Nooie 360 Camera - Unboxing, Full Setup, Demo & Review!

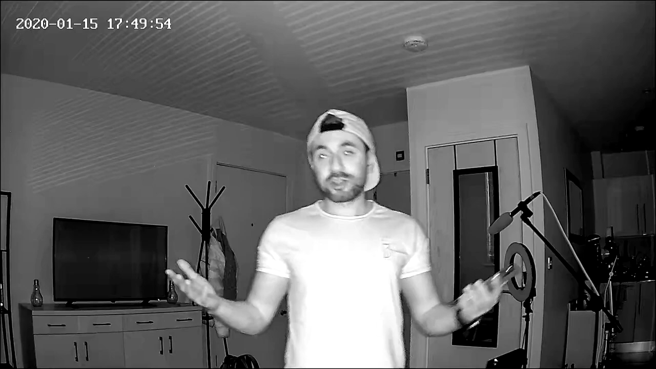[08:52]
So pretty much it's hard for me to see anything, but hopefully this gives you guys a good indication of the quality of how this looks at pitch dark night time scenarios. So I've seen some other security cameras which are very blurry.